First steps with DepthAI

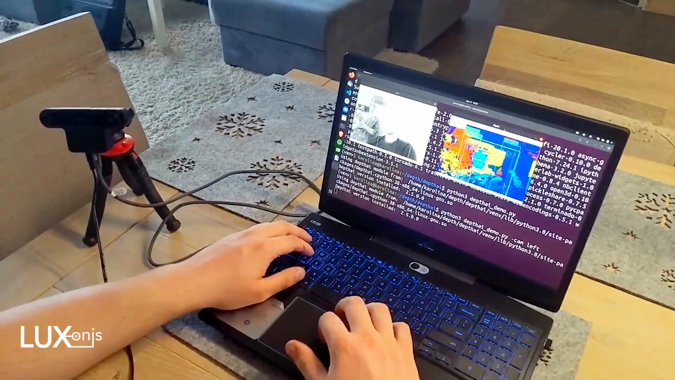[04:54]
It's exactly the left camera and we can do pretty much the same for the right one. Yes, this is the right camera.